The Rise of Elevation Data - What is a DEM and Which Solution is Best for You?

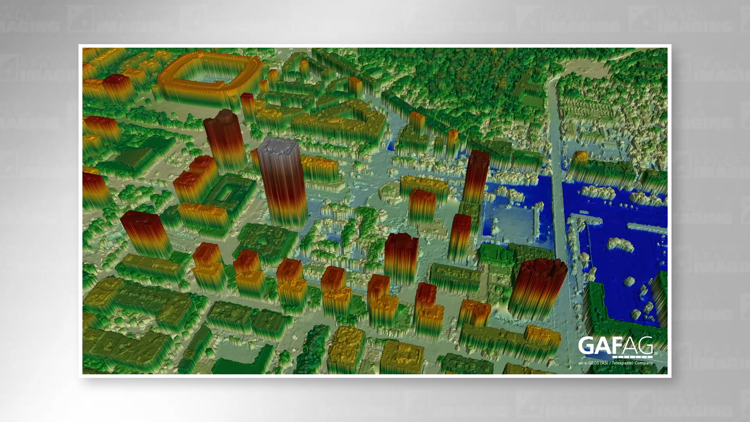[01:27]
The raw data is typically generated from remote sensing data captured by aircraft or satellites using optical lidar or synthetic aperture radar sensors.